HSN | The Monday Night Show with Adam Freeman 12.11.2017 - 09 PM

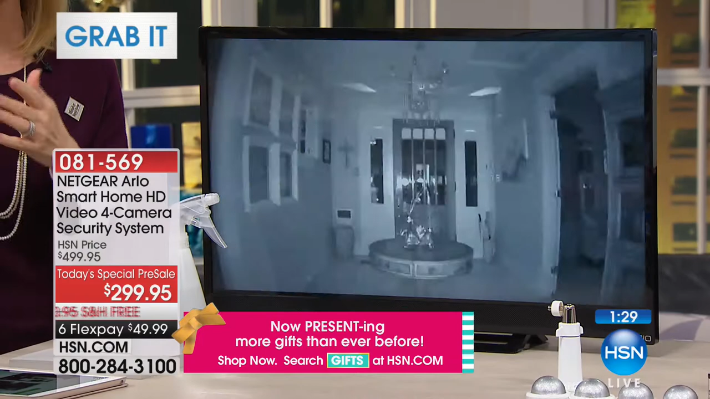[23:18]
There's no fees, no installation fees, no monthly monitoring fees. Oh, my God. It has the infrared night vision.